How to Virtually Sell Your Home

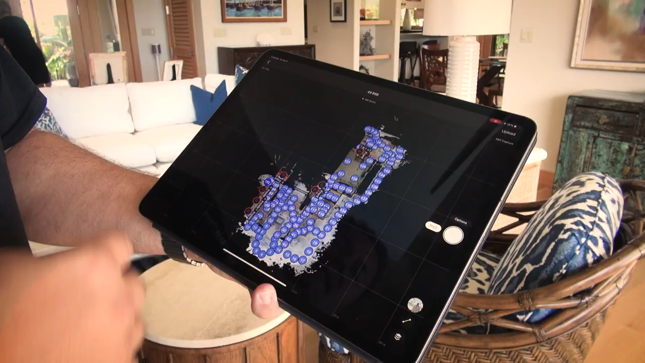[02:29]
This is what a Matterport looks like. Every single one of these blue dots is an scan location.
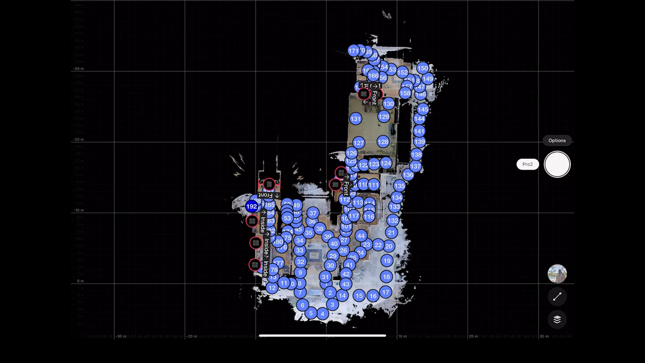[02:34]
If you want to zoom in, you know,
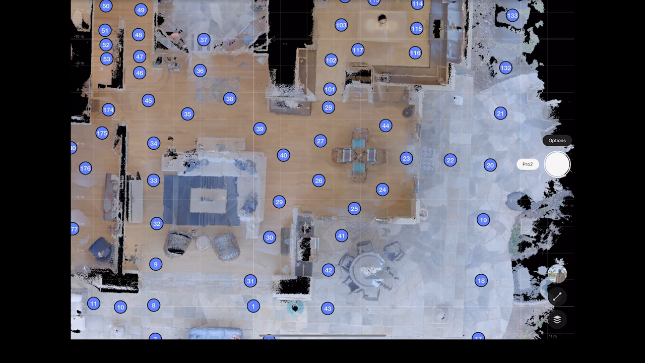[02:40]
you can see there's the dining room table and each one of these blue spots is where we did a scan.
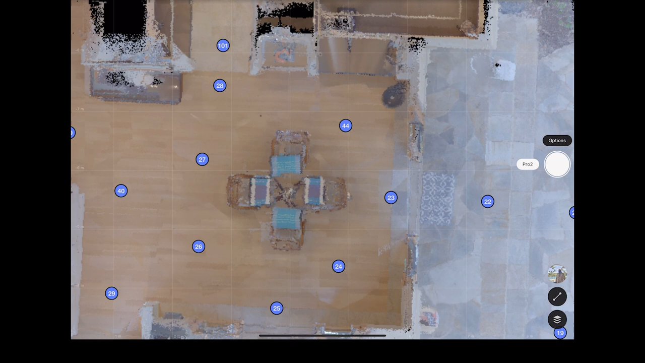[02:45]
You can go in and preview it.
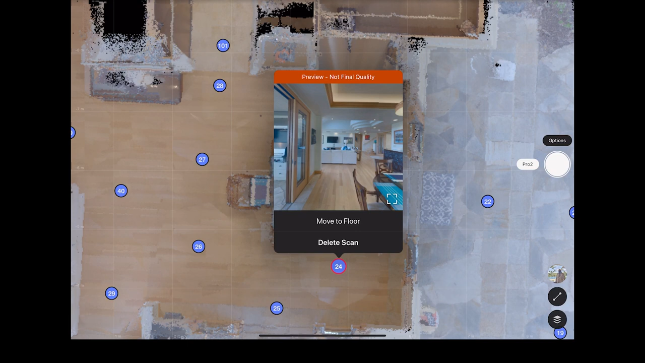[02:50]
It does a full 360 degree scan of the area. You can tell it's all connected and all through the property.
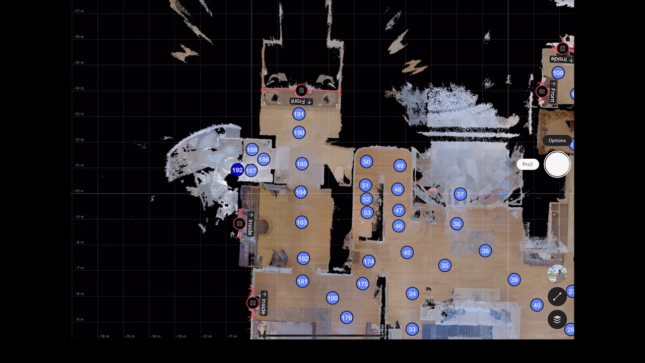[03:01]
So when we're done with the on-site work we upload it to the Matterport servers.